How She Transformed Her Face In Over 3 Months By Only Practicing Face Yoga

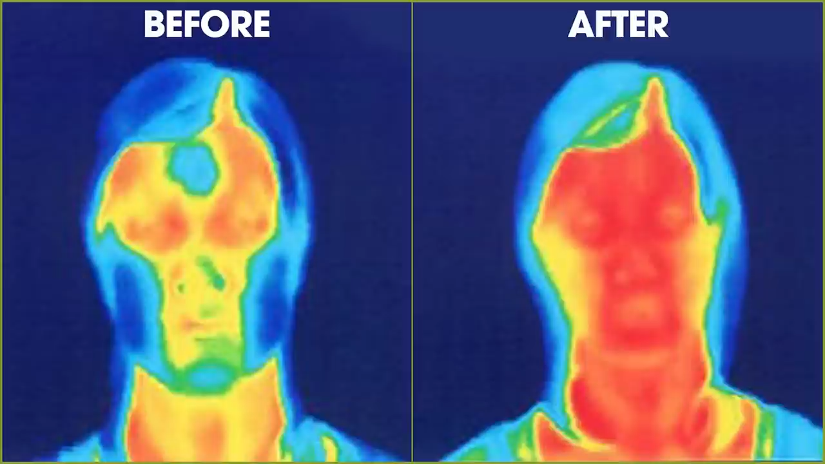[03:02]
The warm parts of the face stand out in red, in contrast against cooler part of the face. So the blue is the coolest, and the red is the warmest. The better circulation means more oxygen flows to your face, and that means more radiant, useful-looking skin. The pose I used to take the thermal image photo is this one.